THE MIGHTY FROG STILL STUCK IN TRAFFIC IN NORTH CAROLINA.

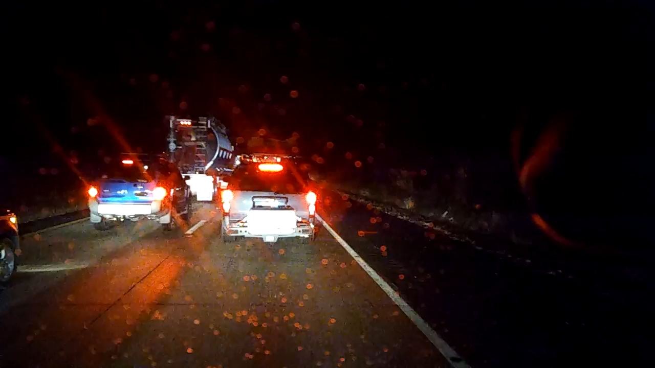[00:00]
The mighty frog here and I am still on I-26 in North Carolina trying to head to South Carolina to be more specific the Spartanburg area.
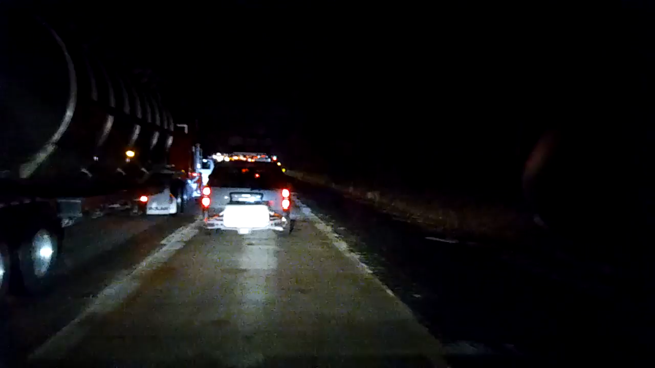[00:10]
It is a bloody tow truck. Oh is that what that is? Okay so that's not the move over to the left crap. Nope. But I will just like this. Fuck that son bitch. Just like that. And there's no one ahead of that tractor trailer.
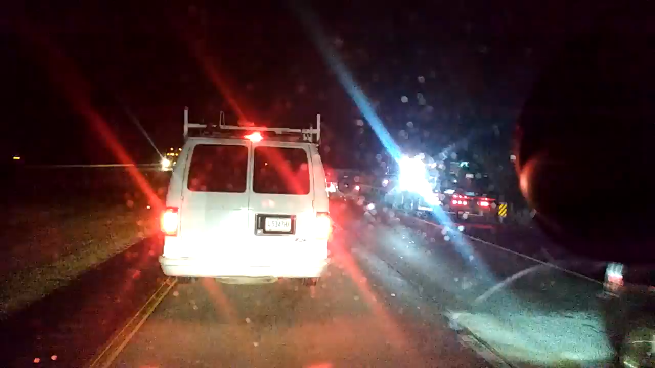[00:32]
Oh my god people. You did fuck this. No because everybody else is crossing this way just to get around this fucker because technically you're supposed to move to the left. Okay now you're clear. I can't because there's this vehicle right here. If he can scoot up quicker I can get it. If. Of course. Just like this. I got it. I got it. And it's a slow moving bitch too. Fucking bitch. Yeah.
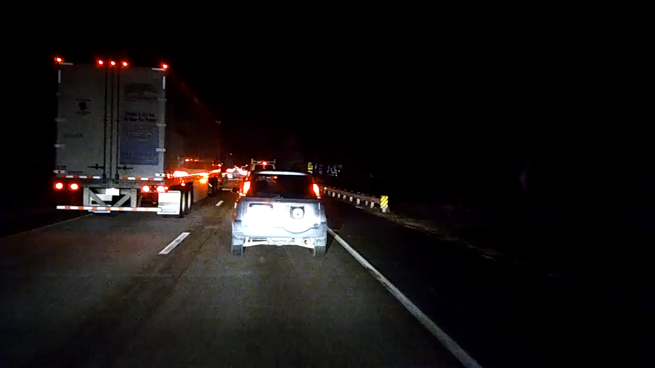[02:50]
Yeah. Oh my gosh. I should have done her with a gap. I should have done her with a gap. I should have cut that bitch off anyway. Although he hasn't heard about it yet. But god damn look at that fucking bitch.
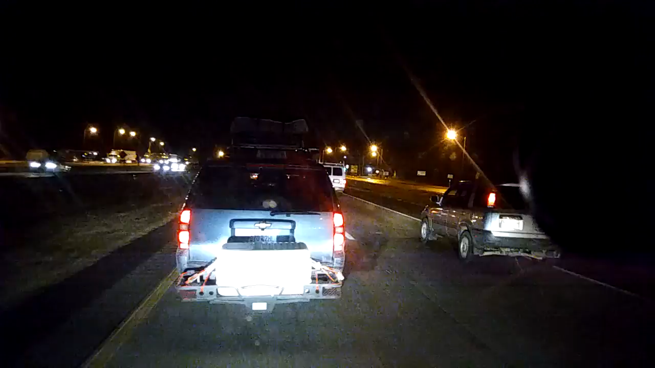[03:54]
He can't go any further than she is. This son of a bitch right here. She was on her fucking phone. Not only she was on her phone. She was also reading a book. That's funny. You see anything ahead?